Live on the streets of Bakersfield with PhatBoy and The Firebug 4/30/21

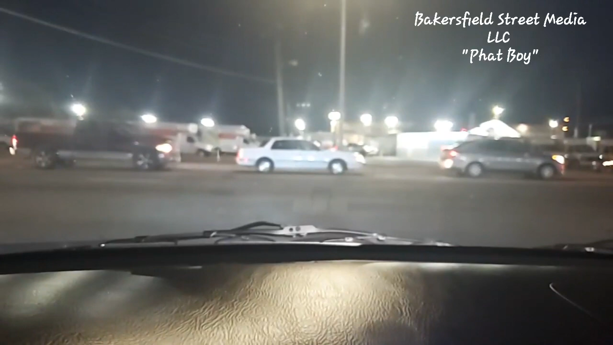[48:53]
Oh, look at this line. Okay, we need to find a different way. There's another way. 9 minutes out. Damn.
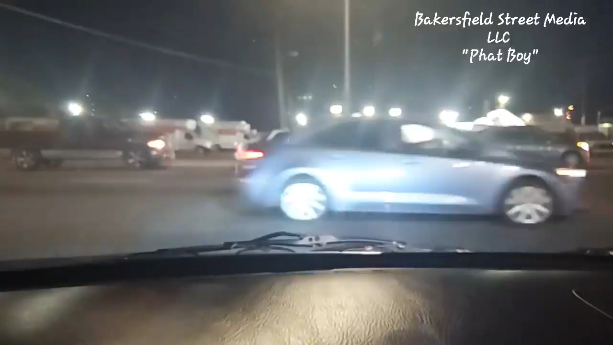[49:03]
Hold up, where's that at? Oh, that's here, town. Oh, now I got an fire coming in that way too. Guess we're going to the east side. Cottonwood and Panama isn't the east side. Cottonwood and Pacheco is though. Or, they're not. But no, the other one that's coming in is though. Jesus, line is long.
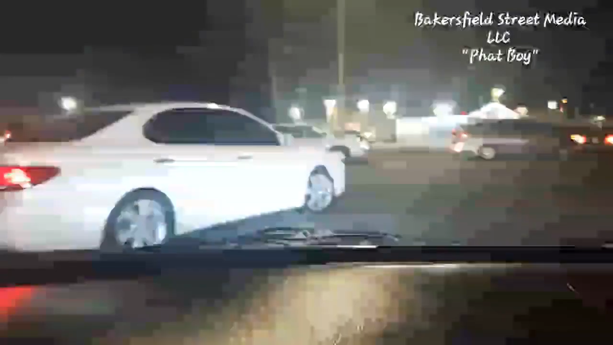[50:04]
Really? Well, they're not trying to turn, that's why. Well, the light just turned green for them now. Thank you, Jennifer.
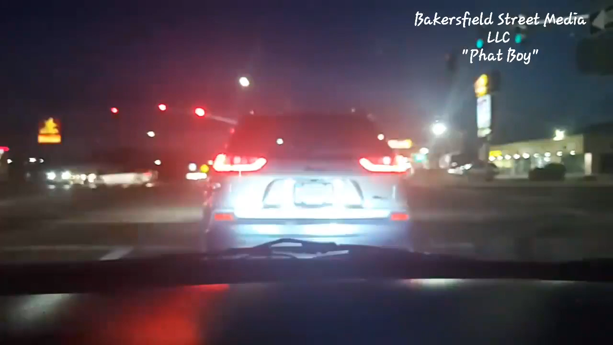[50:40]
Jesus. I know. We all know how Firebug gets with his fires. Look at all the fires breaking up out there now. Look at Jaco again. Oh my George, Jesus, baby Jesus, let's go now get him. They get the light. I got that.
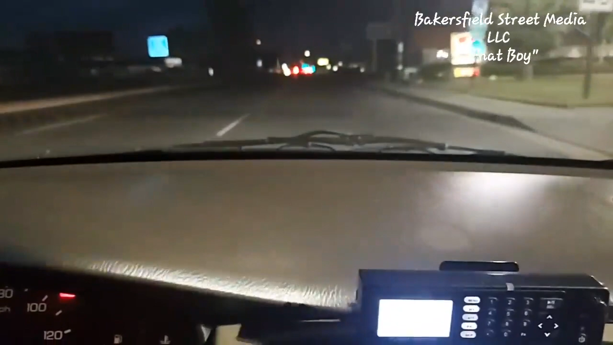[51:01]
Where to go? Take a ride on Texas. Texas at? Oh, right. Last street? Right here. Where's Texas? Oh! Passed it. Okay, screw this. This is how back to work. She said Holy Avenue fire, structure fire. Yeah. Oh, well.